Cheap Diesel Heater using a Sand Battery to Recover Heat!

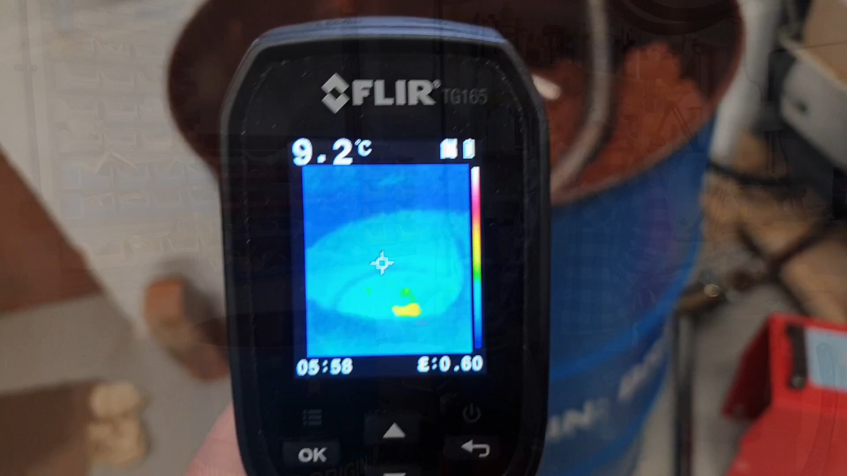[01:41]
On screen: spot 9.2°C
It was warm to the touch and in the center there
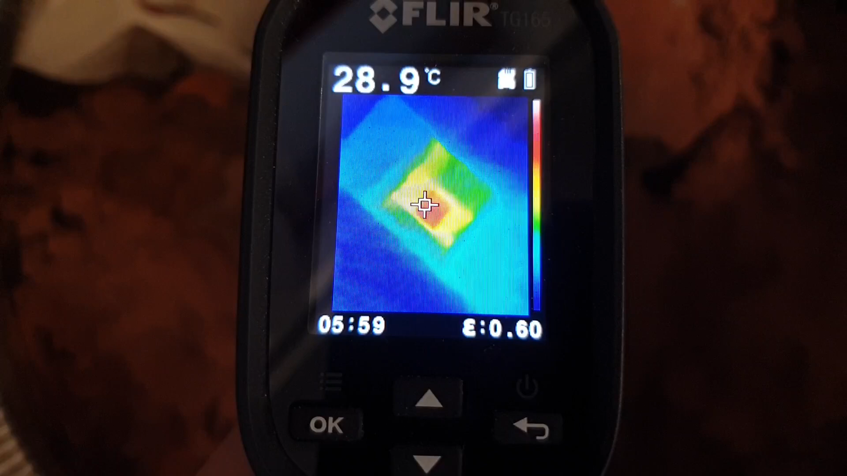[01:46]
On screen: spot 28.9°C
we had about nearly 30 degrees temperature. I've got a void in the middle to let this moisture out.
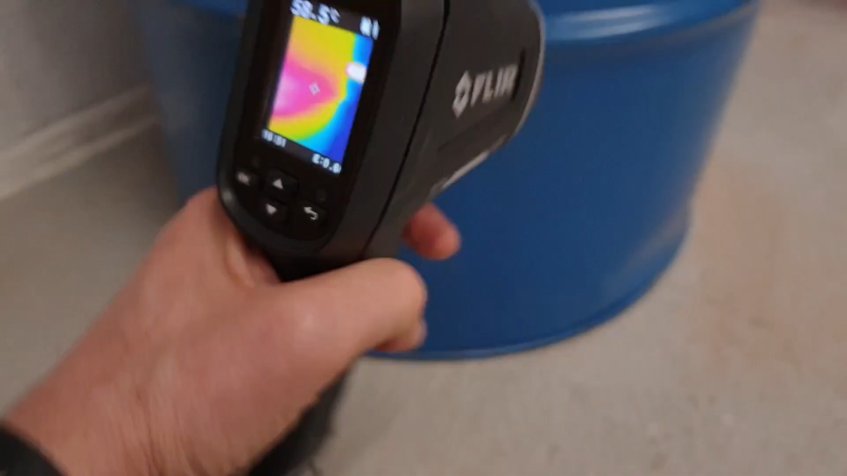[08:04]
So that, the drum feels toasty actually.
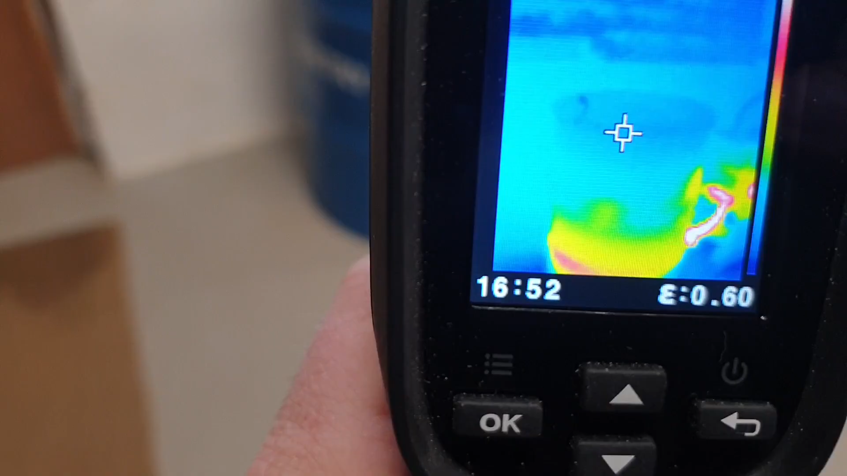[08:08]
There doesn't look to be a lot coming out the top, but then there's
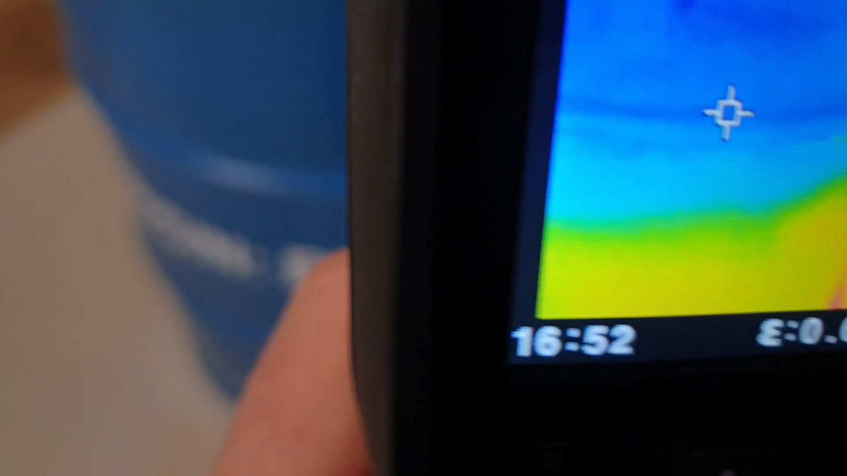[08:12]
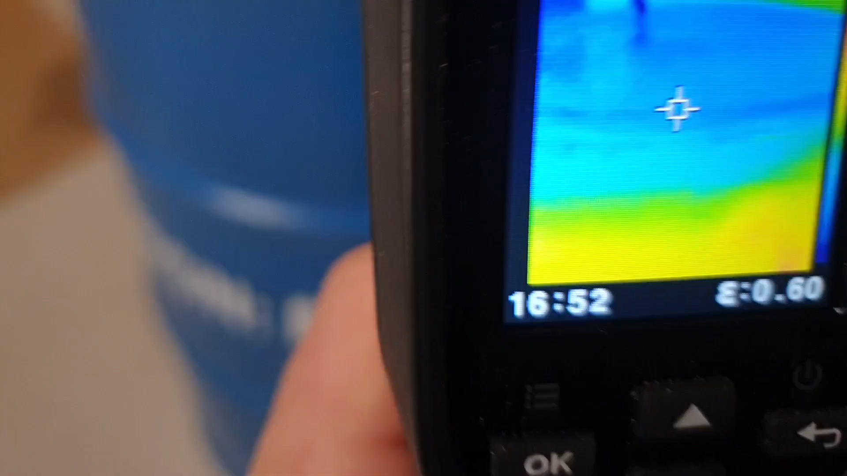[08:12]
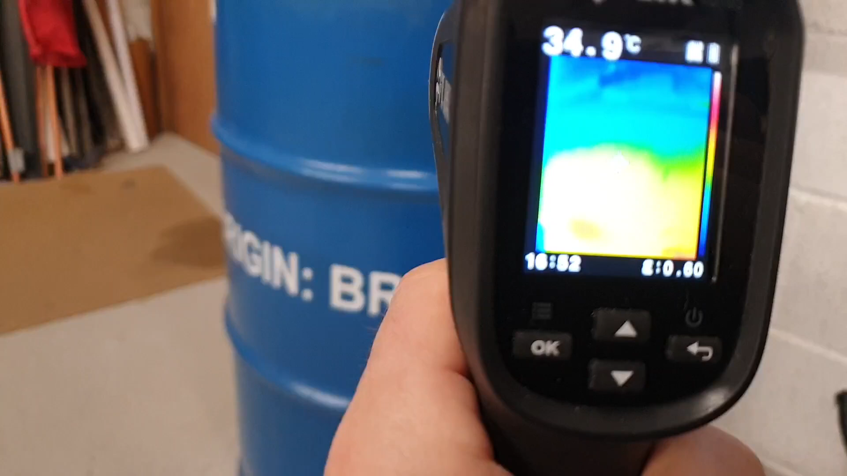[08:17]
On screen: spot 34.9°C
there's more of a spread of heat because you can see it kind of there, but let's get the top off of this.
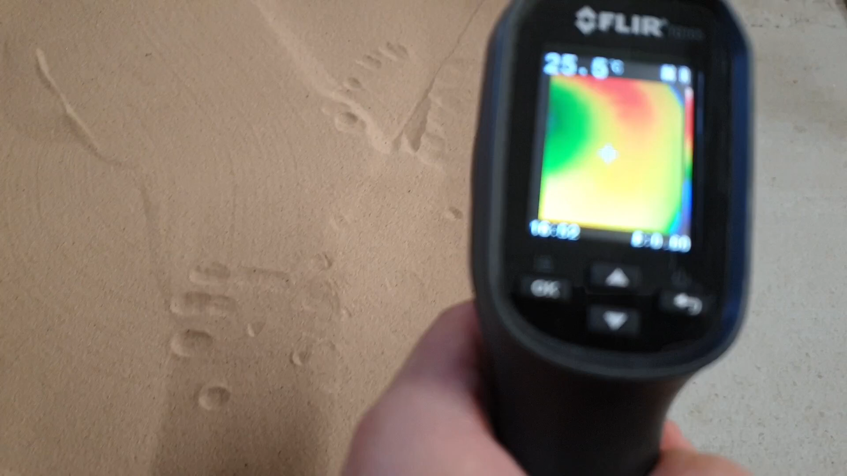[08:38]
On screen: spot 25.5°C
see where the coil is because that's just as it goes out.
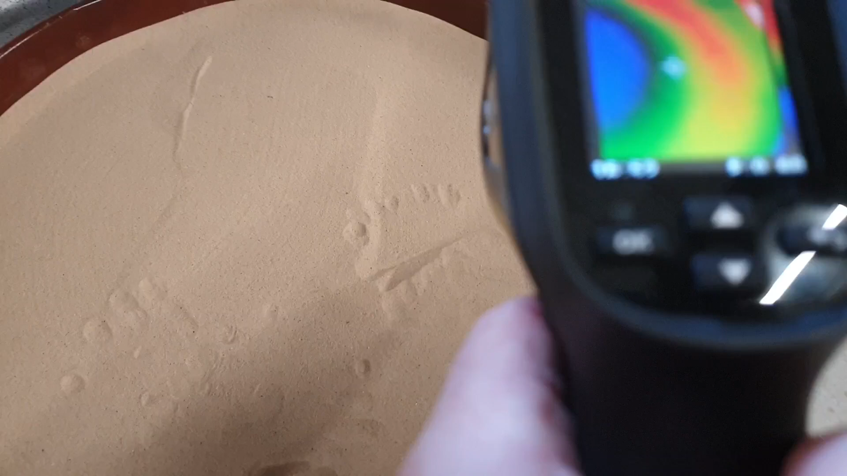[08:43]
See it there?
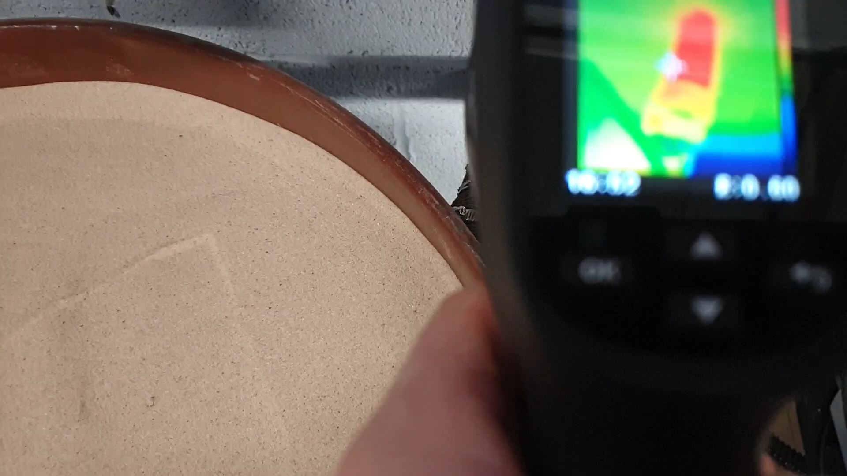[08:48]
If we get temperature there, that's 45 degrees.
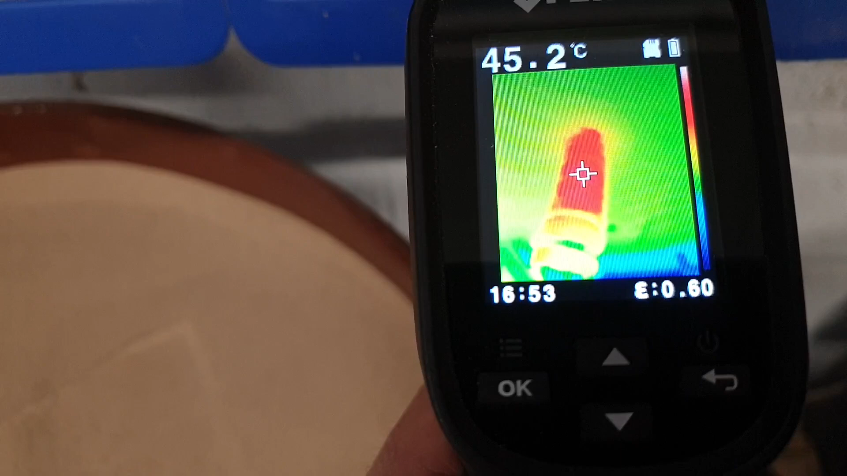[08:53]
On screen: spot 45.2°C
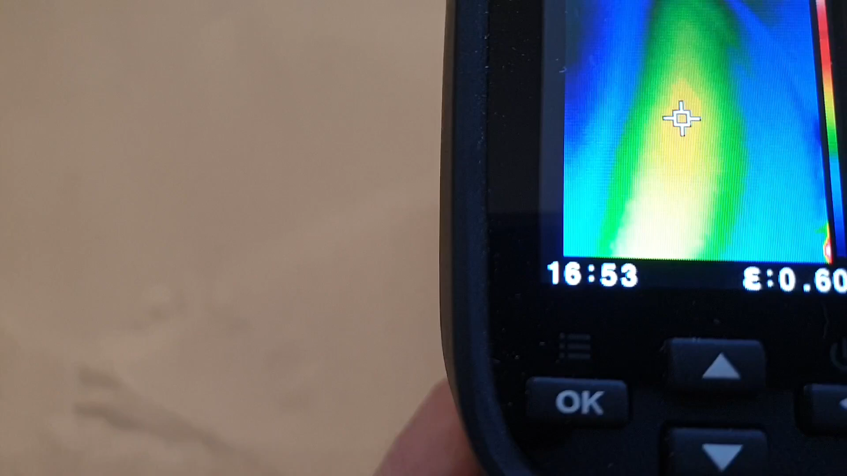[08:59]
On top of that's 36.
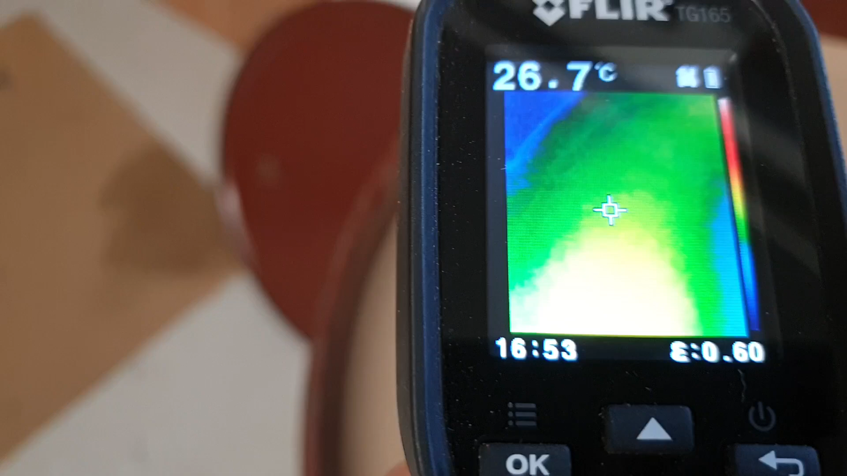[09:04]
On screen: spot 26.7°C
And even there, the sand's 20, 26 degrees. So it's warming up. It does take a while though.